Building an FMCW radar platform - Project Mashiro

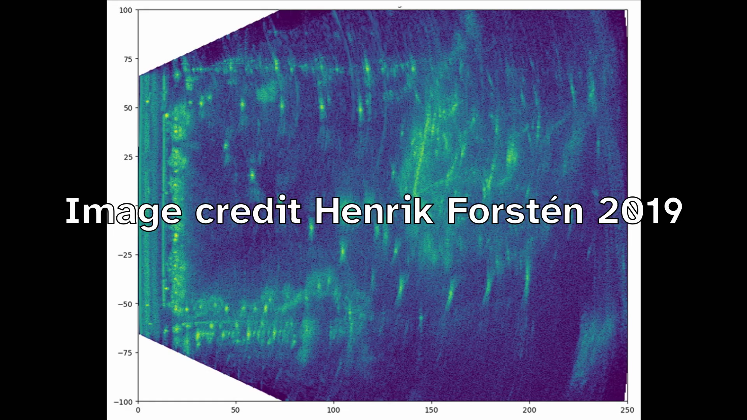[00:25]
Generally speaking, radars have less spatial resolution compared to optical imaging platforms. This is due to the longer wavelength of RF signals at about 5 centimeters for our system compared to about 400 to 700 nanometers with optical imaging.